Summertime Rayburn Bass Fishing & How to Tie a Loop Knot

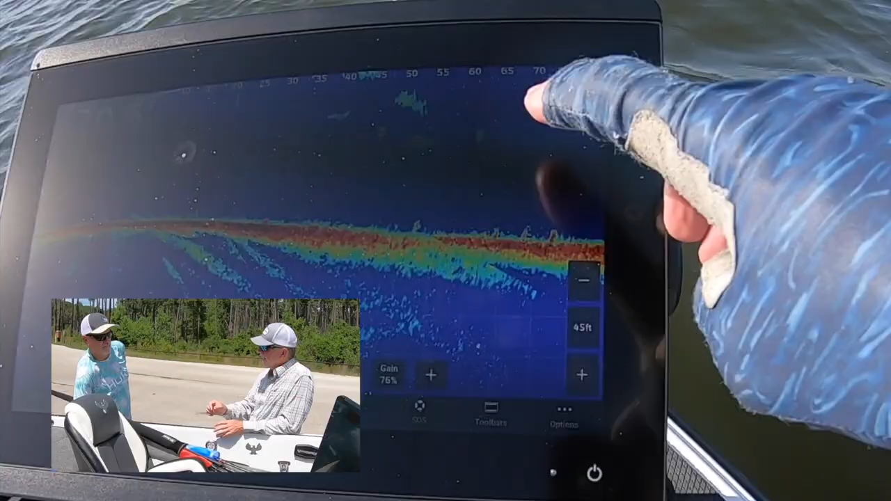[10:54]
and what I'm talking about is in that
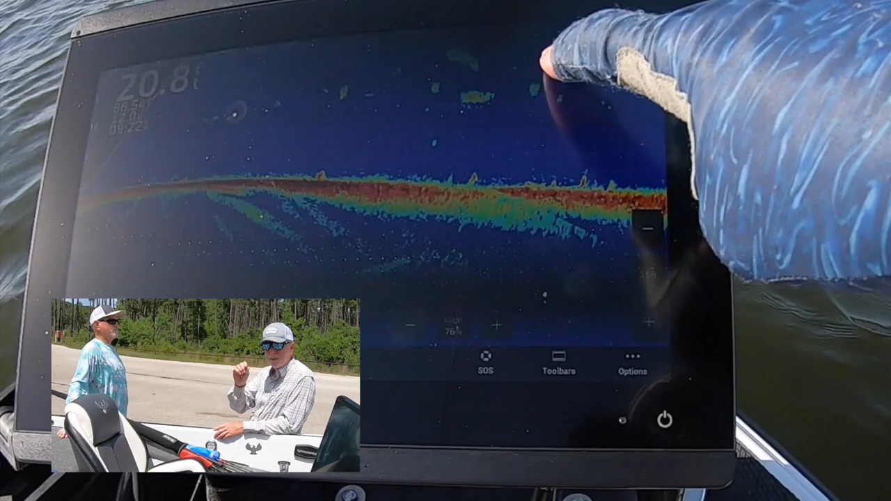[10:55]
return Brian wants to see some red in that return and the way I set up my my live scope is on the blue I use the blue background color it's kind of comes over from my days of Lawrence a long time ago it was blue then you know and it gives it kind of introduces two colors if you know you can remember yellow the background blue and then orange
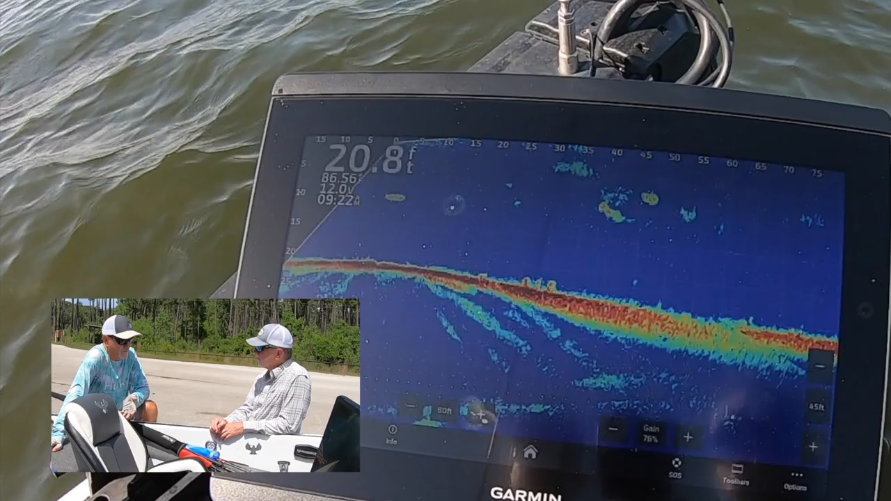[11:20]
On screen: depth 20.8 ft
well some of the other colors they're just different intensities of the same color right now lava